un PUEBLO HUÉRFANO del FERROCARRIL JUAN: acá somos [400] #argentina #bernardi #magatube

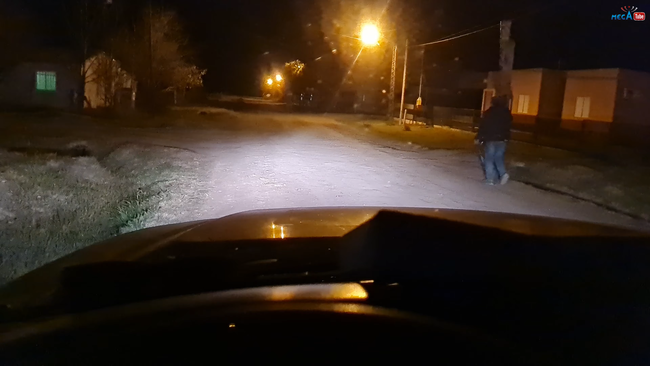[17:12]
Allá adelante, allá. Bueno, ahora no se ve. Va el San Cayetano. ¿Eh? Y ahí atrás está el Ringo. Caminando con la escalera. ¿Eh? Es un explotador, el que va adelante es un explotador. Miren, si son las 3 de la mañana casi. Y arrancamos hoy a las 7 de la mañana.
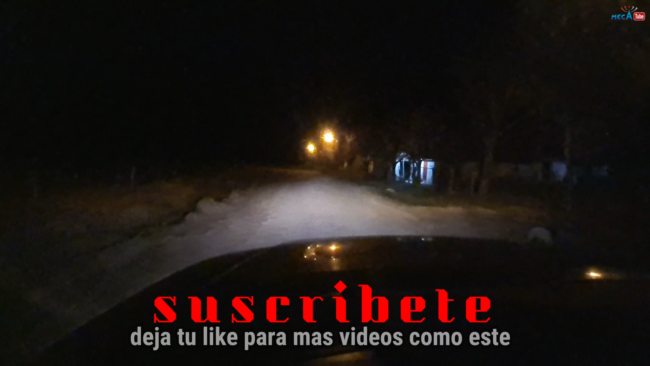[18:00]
Allá, a ver si lo podemos ver. Allá viene caminando, allá.
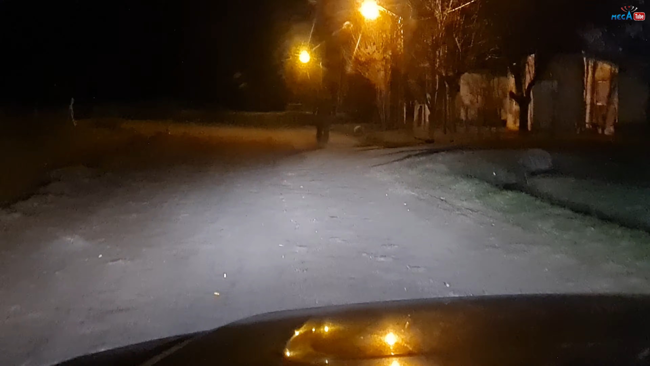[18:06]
Ese es bravísimo. Olvídate. Este es el San Cayetano, le dicen.